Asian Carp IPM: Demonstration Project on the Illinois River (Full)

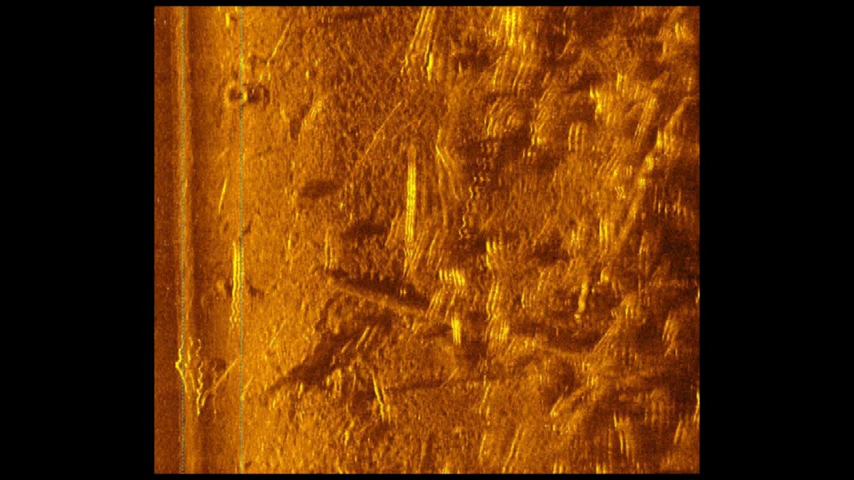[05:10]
images much like a medical ultrasound sonogram. The advantage of sonar is that you can see through dark or cloudy water in zero visibility conditions.
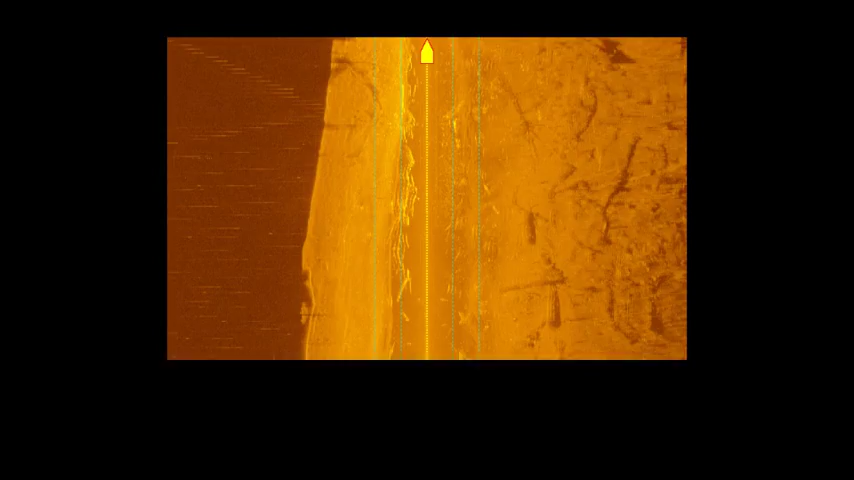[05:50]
The digital data taken in the field were processed after returning to the lab to provide detailed echograms or sound pictures of carp concentrations that allow for population estimation.
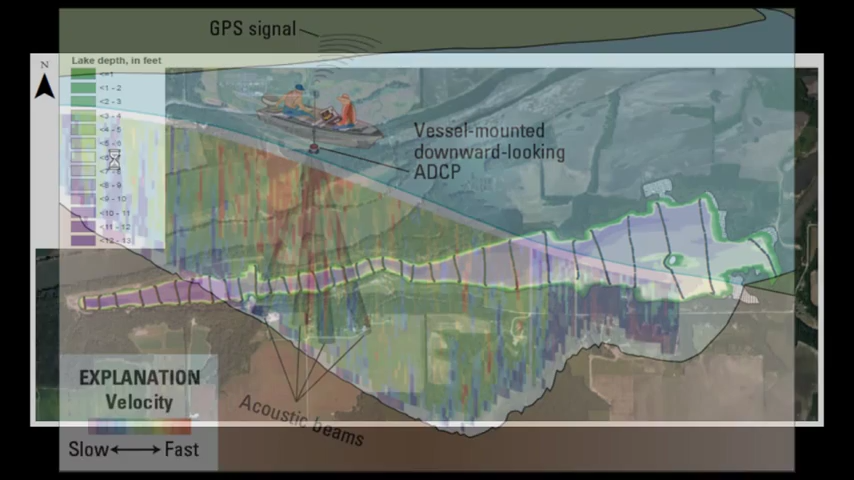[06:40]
Bathymetry provided the measured depth and volume of the water in the study area.
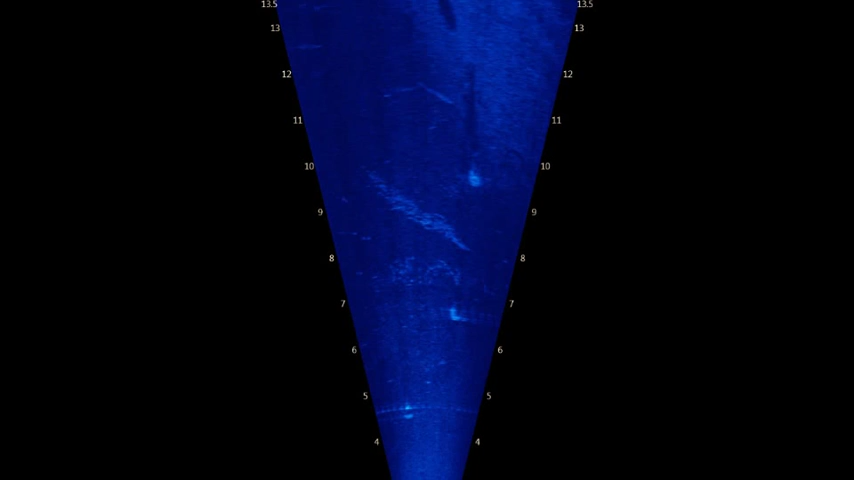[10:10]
data on carp and other fish sizes and movement as well as distance from the food source were recorded as digital data for post-processing evaluations and to guide future applications.